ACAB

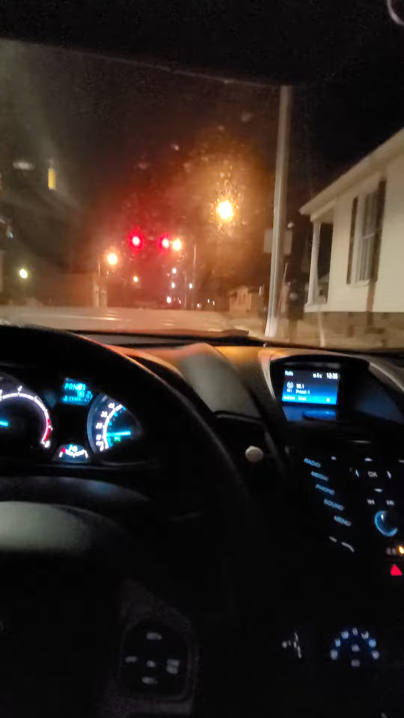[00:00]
yeah camera looking a little fucked up but this motherfuckers walking down the road they ain't got no headlights on look at